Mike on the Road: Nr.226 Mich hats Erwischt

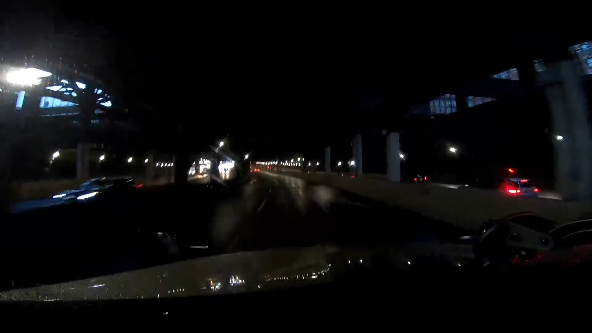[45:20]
Hier steht man. In 500 feet, keep to the left on I-95 South US 1 South. Normalerweise steht man hier mehr als man fährt.